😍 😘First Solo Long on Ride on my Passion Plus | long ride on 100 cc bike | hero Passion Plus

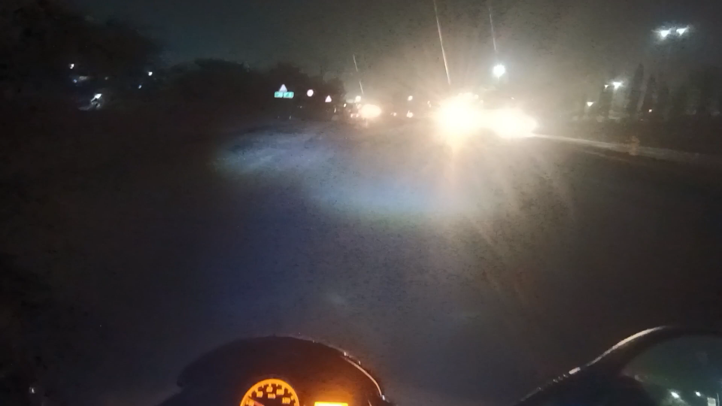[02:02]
इवन दो सामने से जब मुझे लाइट आती है, किसी भी गाड़ी की, तो भी मुझे कोई दिखने में कोई दिकत नहीं हो रही है, तो लोकल कमपनी के ही, विदाट वारंटी वाले, पर जो भी है,
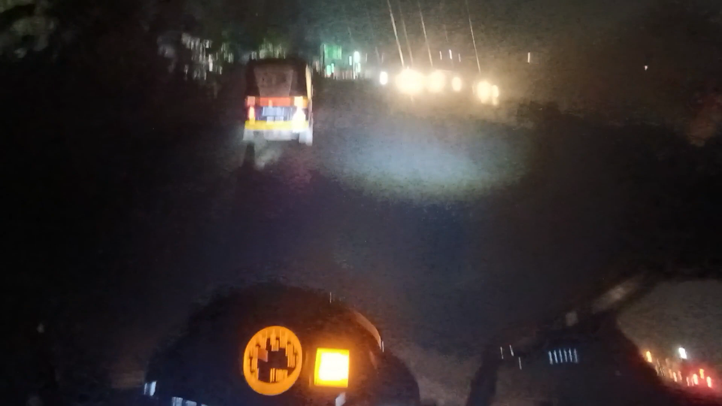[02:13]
जैसे भी वाया ठाना, पर मैं ठाना से नहीं जा रहा, मैं जा रहा हूँ, शील फाटा,
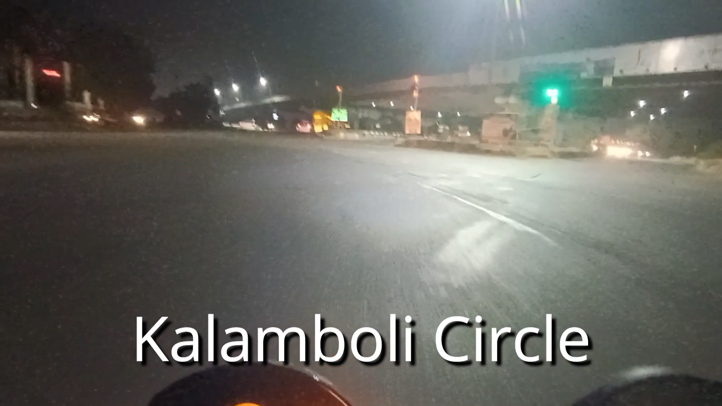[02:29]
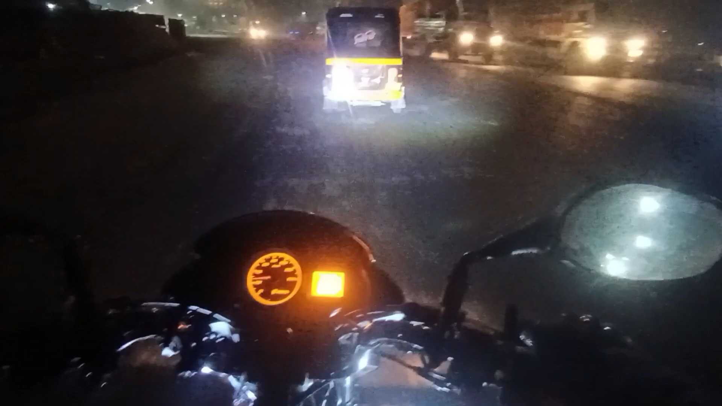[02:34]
और राइट, और राइट, अभी हम लोग आ चुके हैं, शील फाटा बे, यहां से हम जाएंगे अभी, राइट की दरफ,
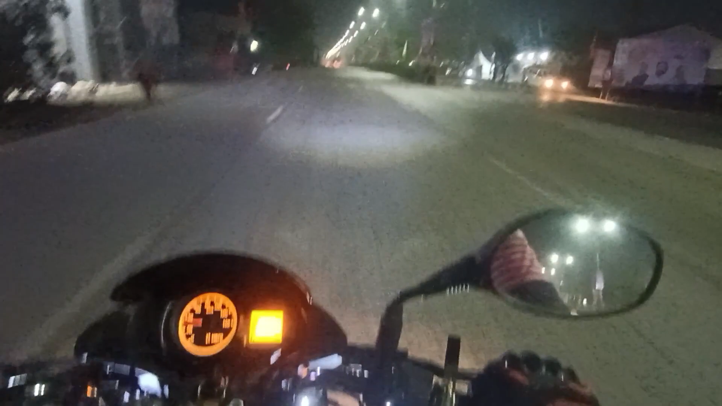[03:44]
इस महीने के अंदर प्लैन करो, सेफ रहोगे, अच्छे रहोगे, यह जैसे जैसे गर्मी बढ़ेगी, वैसे वैसे आपके बम का टेंपरेचर भी बढ़ते जाएगा, यह क्या चीज़ है,
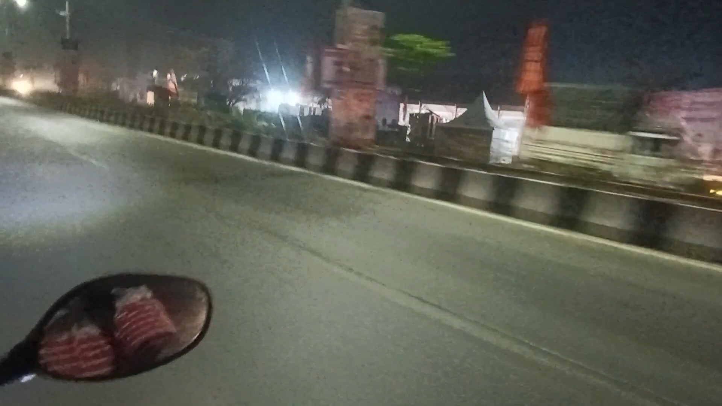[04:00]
अच्छा यह कुछ तो, I think प्र यह जो ब्रिज अब देख रहे हो न,
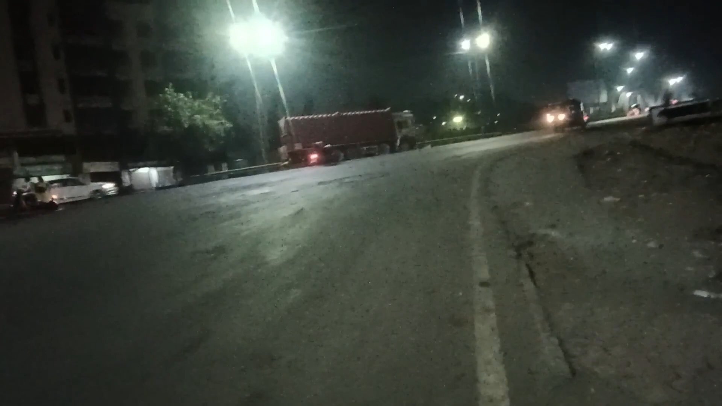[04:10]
इस सेट से, यहां से यह सीधा रास्ता जाता है, कल्यान को, और यह जो राइट मैंने, लेफ्ट जो मैंने लिया है, यहां से लेफ्ट लेकर मैं जाओंगा, श्रीडी के लिए,
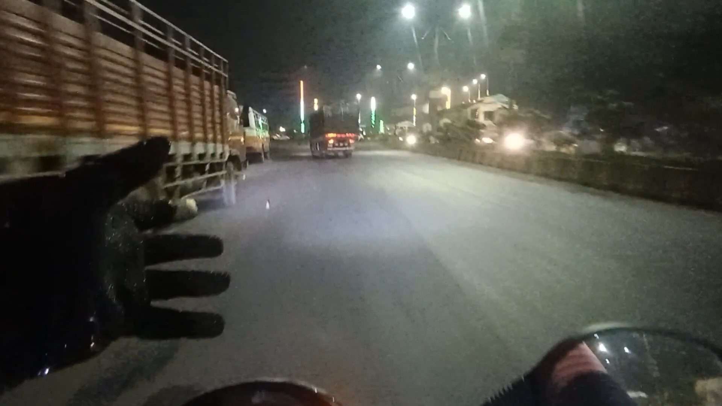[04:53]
यहां से आप लोगो न, लेफ्ट लेना है, यहां से अभी मैं लेफ्ट लूँगा,
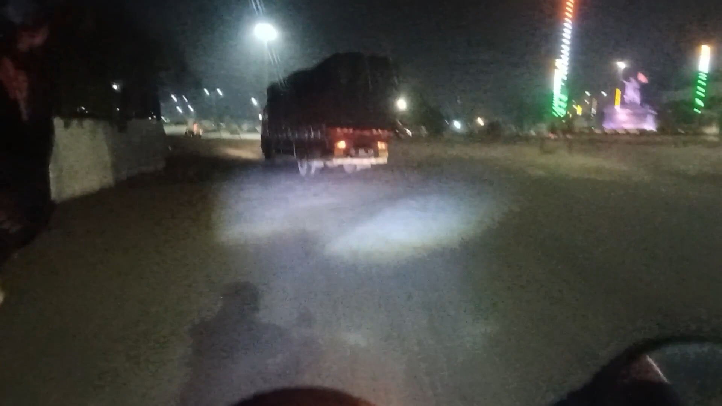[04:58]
तो डिरेक्ली वो जो मैंने आपको ब्रिज बताया था, तो वहां पर मैं कनेक्ट हो जाओंगा, रास्ते बार आपको ऐसे फागल लोग भी मिलेंगे, ठीक है, तो इन लोगों से भी बचके रहना, एक तो उन्हेने हलमेट नहीं पहना रहता है, और उनको किसी की पड़ी नहीं रहती, वो अपनी दून में चल रहे होते हैं,
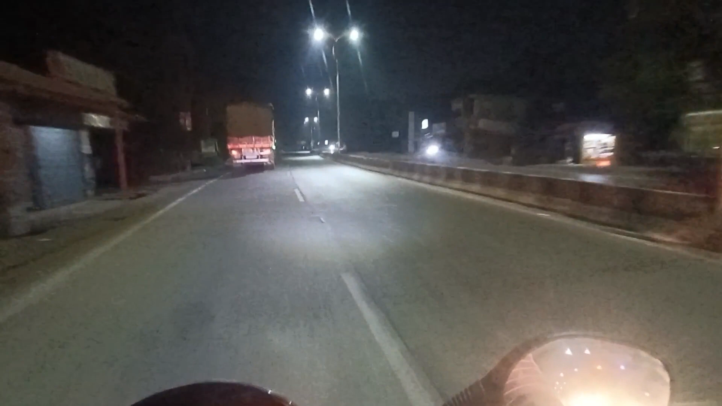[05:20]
तो आ मस्ती करने की चीज होती है न, वो लोग एक तो बिना हेलमेट पहने वाले टू विलर्स और फोर विलर वाले, इन में ही बहुत मस्ती रहती है, यहां वहां से गाड़ीया निकलने के,